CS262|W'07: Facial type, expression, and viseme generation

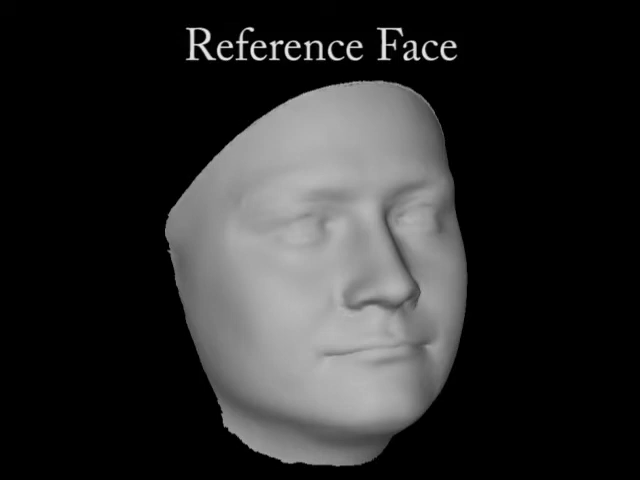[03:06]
For any single set of face data, we generate an average reference face and then represent every other face in the data set as a set of offset vectors, one for each vertex, from the geometry of that same average model.
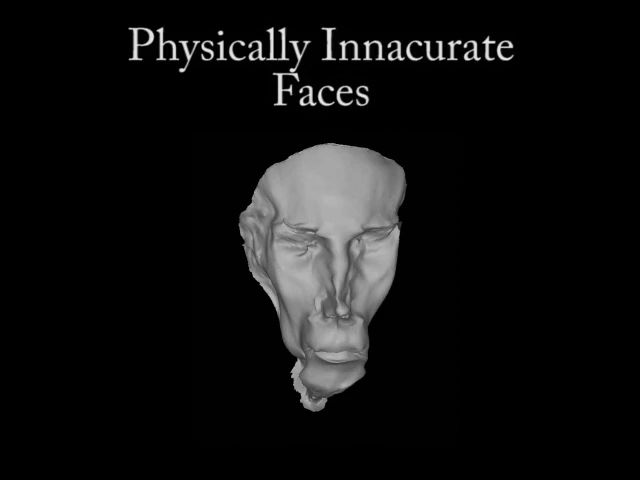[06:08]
In some cases, the application of certain attributes simultaneously results in geometry that intersects or stretches in a way that is physically incorrect for a human face. Our methods have successfully analyzed a detailed set of realistic face data that spans variation in vizeme,
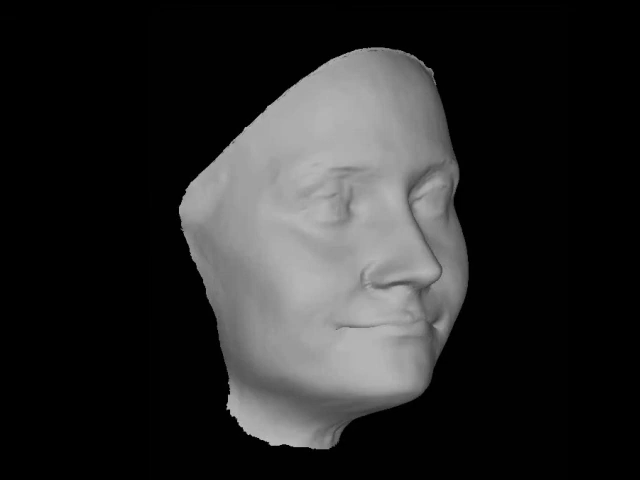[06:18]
type, and expression, and learned a model of total facial transformation that binds abstract geometric operations to intuitive human-readable attributes.